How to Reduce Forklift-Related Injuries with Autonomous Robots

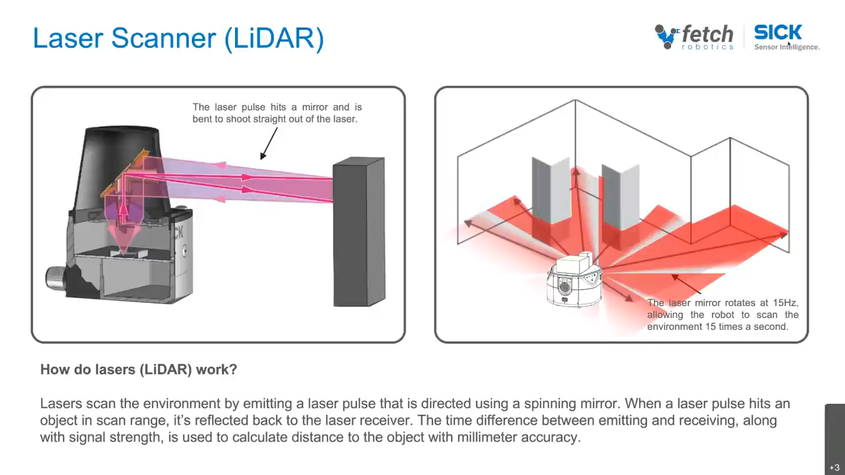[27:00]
The LiDAR is about a foot off the ground. In the bigger Freight-500, Freight-1500 robots, the LiDAR is about half a foot from ground. So, this is the plane. This is the level of perception that the laser scanner gives at the AMR. Let's take a look at these LiDARs in action.
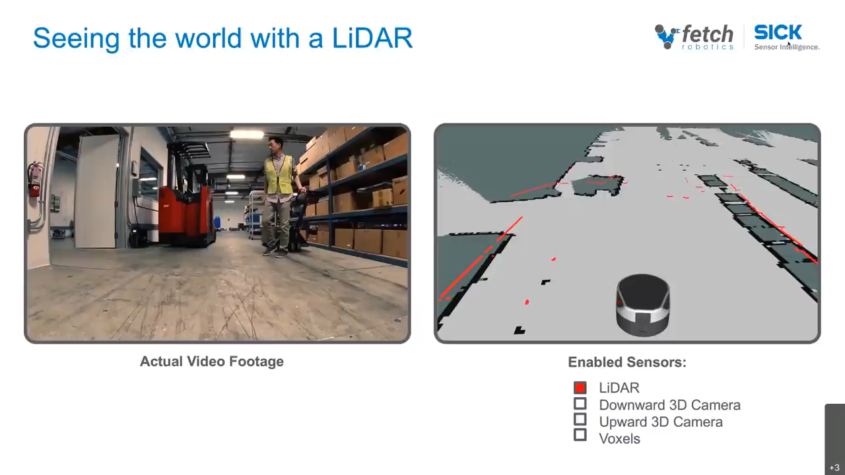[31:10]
And note also how the robot sees the walls and the other sort of static members of the environment here. So, fundamentally, that's what the data looks like that we're getting from a LiDAR in the small robot. Now, to get to a 360-degree field of view on the big robot, as you can see on the left-hand side here, we need two of these LiDARs, right?
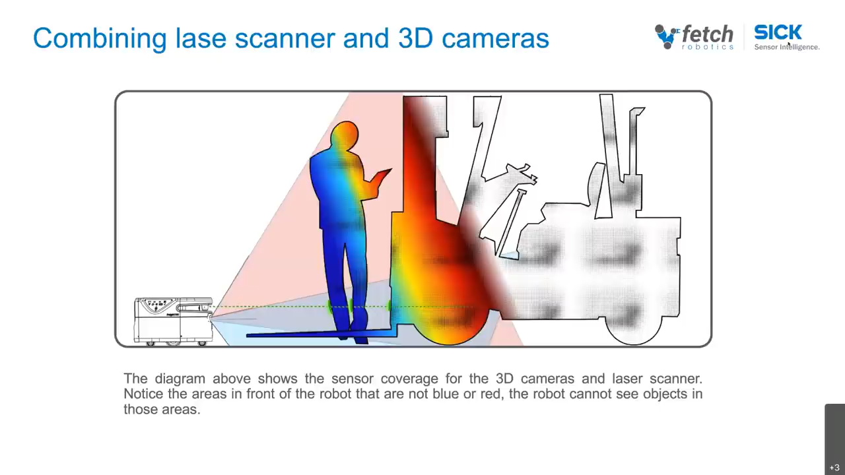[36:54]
Now, it doesn't see the tines because the tines, as we said earlier, are below the mounting height of the LIDAR. Now, to get to see the tines and to get to see things that are overhangs or higher, you know, above the height of the mounting height of the LIDAR, where we use two 3D cameras on a small robot, one is angled downward, and the other one is angled upward.
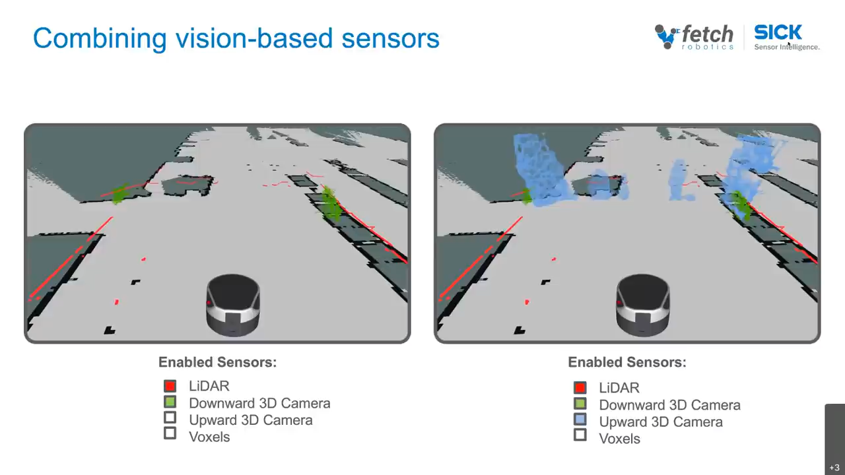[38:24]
the downward 3D camera data, and the upward-facing camera data, we get a fairly good picture of a person pulling a pallet check. So, that is how the robot develops an understanding of the environment that it is in. Now, one more time, here on the left side is all the sensor data aggregated. On the right-hand side is the actual raw RGB video footage. And there's one additional layer that we're showing here, which is the voxels. The voxels are a result of an analysis that we do on the sensor data, where essentially we create this Minecraft block-based view of reality.
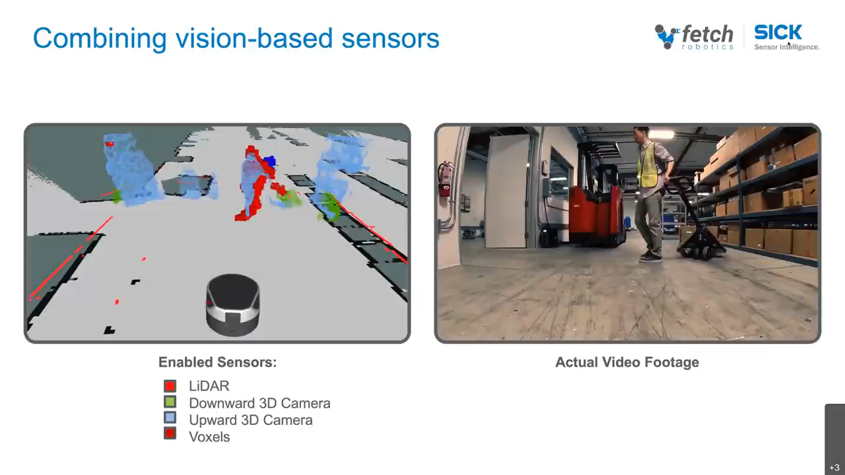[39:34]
And it gives us a good understanding about moving obstacles in any kind of obstacle here in the workspace of the robot. And again, on the right-hand side, the actual video footage for comparison. So, let's take a look at how we can use the sensor data to discover obstacles that are on the ground, right? And this is a real-life example. On the right-hand side, you, again, have the raw footage. If you maybe – so, look at this on the right-hand side first. It'll start over in a second here. But this Freight 100 is moving down an aisle, and there is the ballot check with the tines on the floor. And if we only rely on the LiDAR, then we may not see the tines.
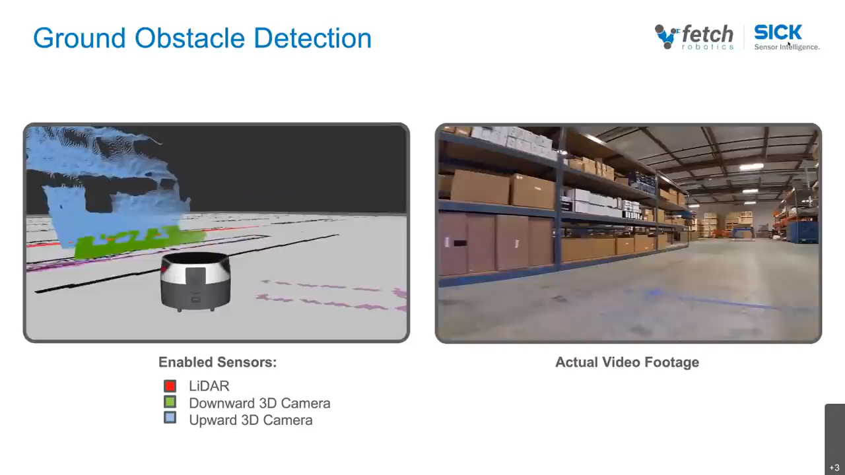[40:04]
It depends on what height the LiDAR is mounted on the robot. But because of the fact that we're using the downward-facing 3D camera, the green point cloud data, and now watch it going up to the tines, and then watch how the data pops up. And now it recognizes the tines on the floor here. And the purple is sort of a safety inflation on top of the green 3D camera data.
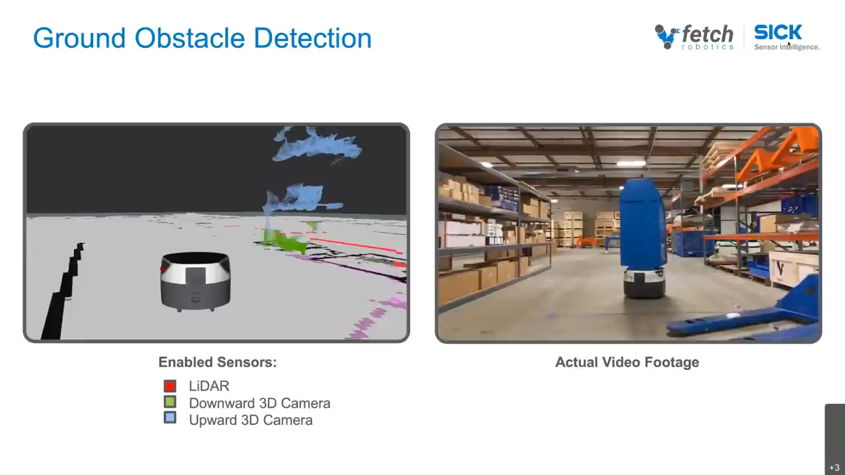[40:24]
And that is how the robot recognizes there's an obstacle on the floor, and it dynamically adjusts its path.
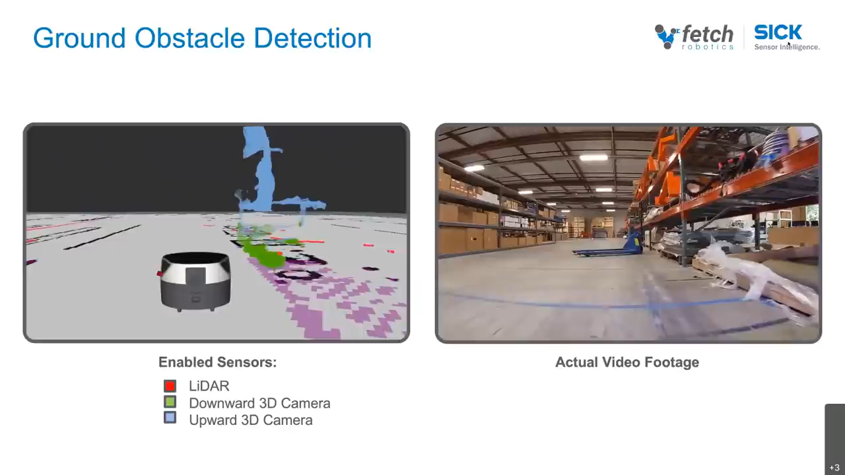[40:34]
Let's kind of take a look at how we use the same approach here to detect an overhang. So this could be a forklift with the tines raised, or it could be a piece of sort of a cardboard box that's sticking out of a rack. So in our example here, we've got the cardboard box. It's a little hard to see, but if you look now on the right-hand side, that was the box. And if you look, we'll play it one more time, but if you look on the left-hand side, as soon as the robot comes up to the overhanging box, the kind of blue data gives us an indication.
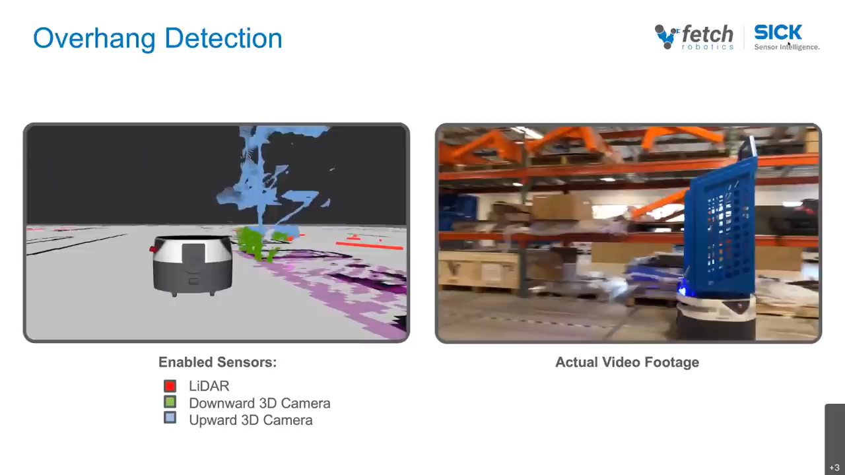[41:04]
There it is. And the robot sort of deviates to the left. So for that to work, the robot needs to know how high it is, and that's indeed the case. The robot has a notion of both its footprint and its height.
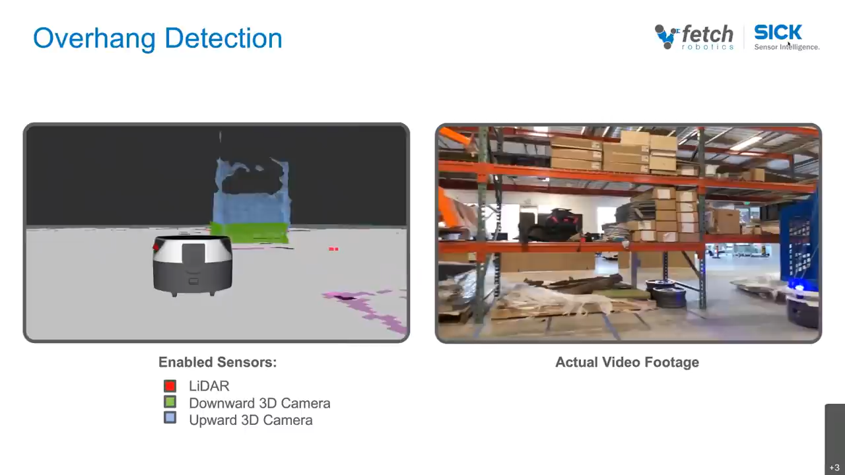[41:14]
And that combined with the data from the upward-facing 3D camera allows us to detect an overhang and safely move around a workspace where, for example,
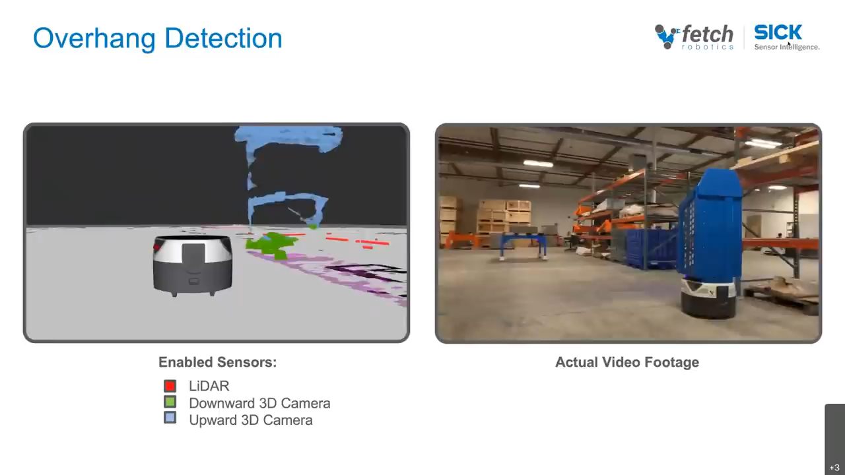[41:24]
you may have a pallet check with the tines on the ground or a forklift with the tines raised or some box sticking out of a rack, which is a very frequent occurrence in sort of a typical warehouse environment.